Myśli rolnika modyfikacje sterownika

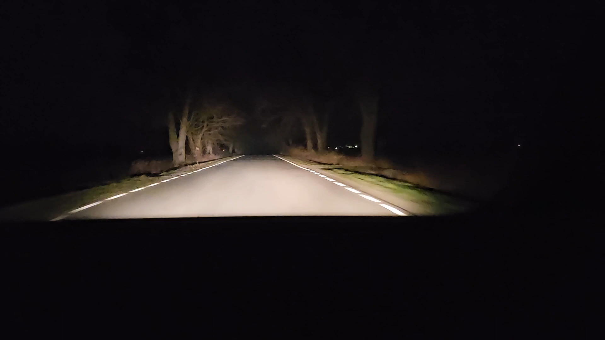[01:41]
Teraz się spisał lepiej Fajny klimat, drzewa, wszystko Jadąc optymalnie